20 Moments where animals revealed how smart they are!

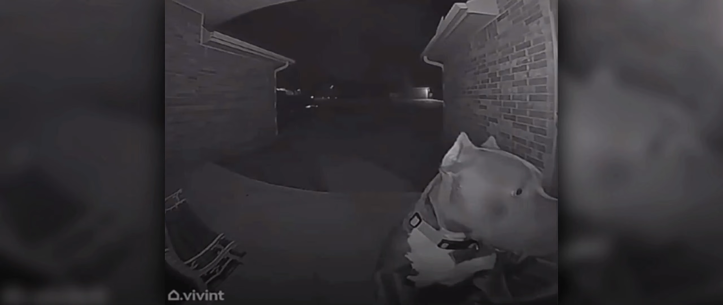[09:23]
This was captured by a door camera when this dog got out of the house at 4am, to do God knows what. When he came back, the door was closed, and instead of barking and howling, he rang the doorbell and waited for someone to open for him. Why would he bark anyway? He always see humans touching this thing and the door opens right after. the door opens right after. Thanks for watching till the end.